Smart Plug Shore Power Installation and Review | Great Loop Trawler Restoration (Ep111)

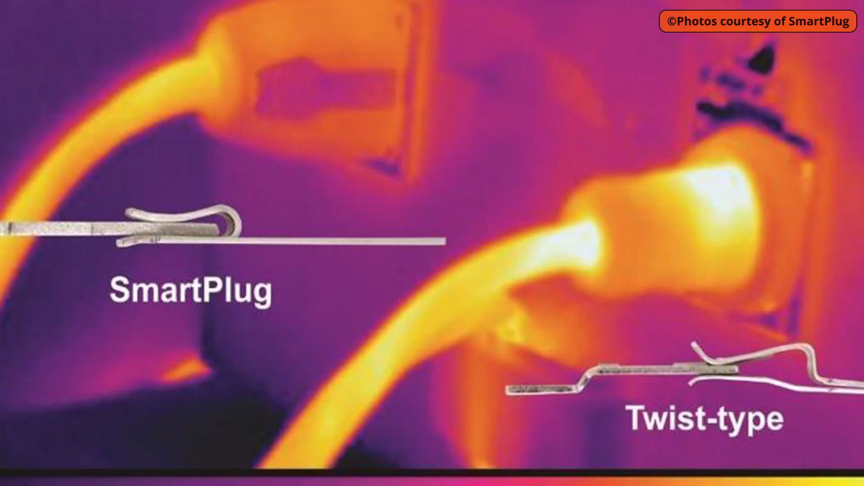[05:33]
of the things that you notice is that the smart plug is running a lot cooler they say this is because of the way the connector is connected
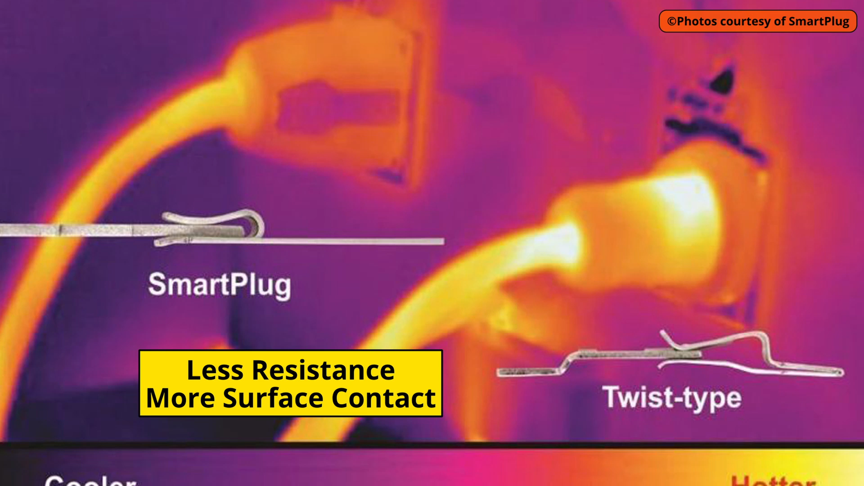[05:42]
inside of the plug are a lot beefier and better than what you'll find in the yellow plugs if you look at your old yellow plug one